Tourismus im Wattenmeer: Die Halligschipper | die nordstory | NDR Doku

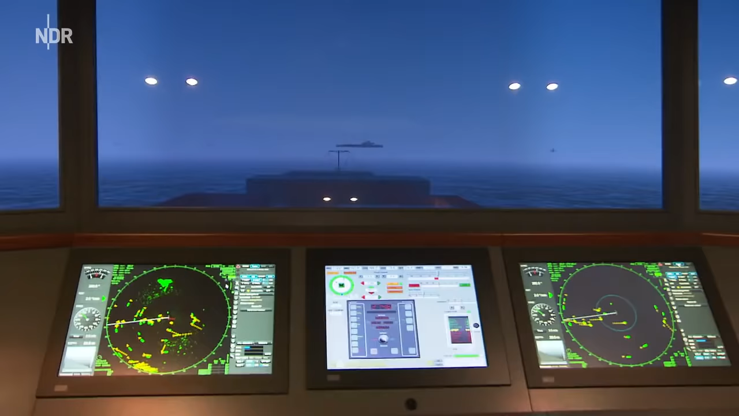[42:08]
Und wir ändern deswegen mal unseren Kurs dann nach Steuerbord.
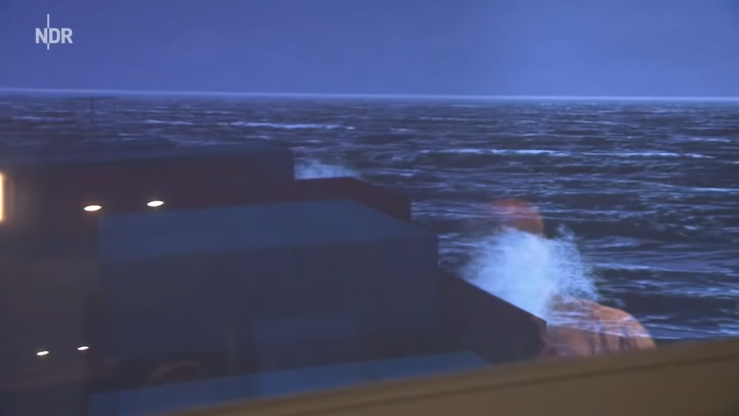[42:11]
Dann machen wir weiter mit der Routenplanung.
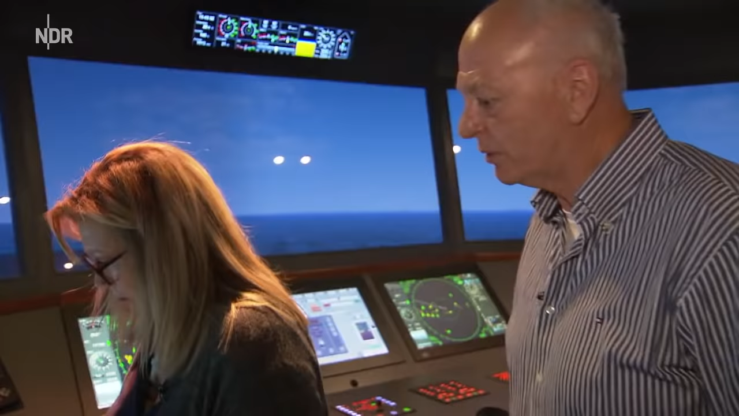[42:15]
Können Sie also hier unter Routeplanning gehen in das Menü.
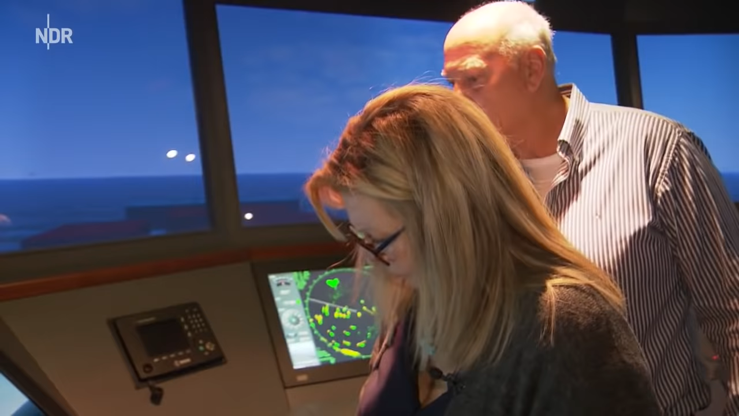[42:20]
Und dann auf New gehen, also eine neue Route planen.